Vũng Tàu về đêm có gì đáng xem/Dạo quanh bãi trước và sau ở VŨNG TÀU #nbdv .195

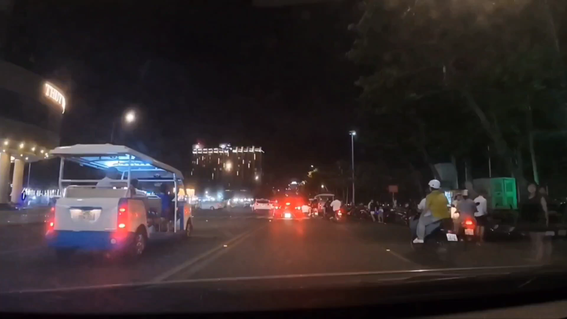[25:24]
Mình sắp tới cái khách sạn Thị Vân rồi, cái ngã ba này là khách sạn Thị Vân ở bên trái, còn bên phải là có cái quảng trường Thị Vân chỗ đó cả nhà, có cái dàn cột cờ rất là lớn cả nhà, mình sẽ ghé ở đây cả nhà nha, kiếm chỗ để đậu đây.